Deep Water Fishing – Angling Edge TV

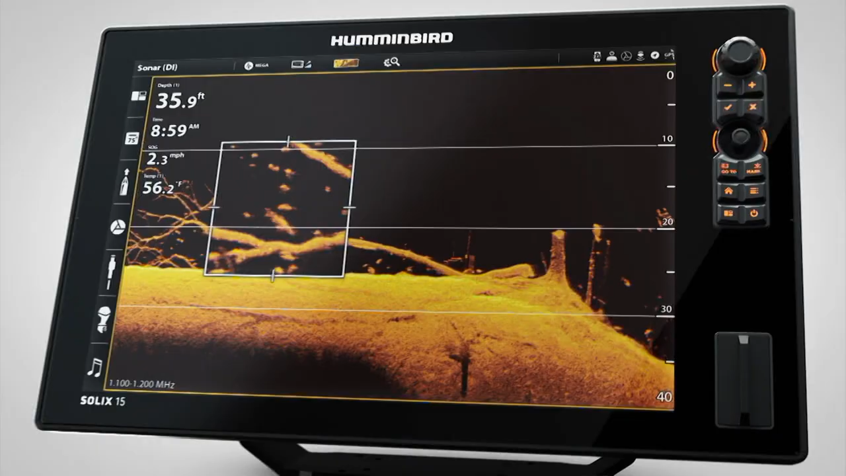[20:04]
On screen: depth 35.9 ft, water 56.2°F, speed 2.3 mph
with our most powerful innovations from Mega Imaging Plus to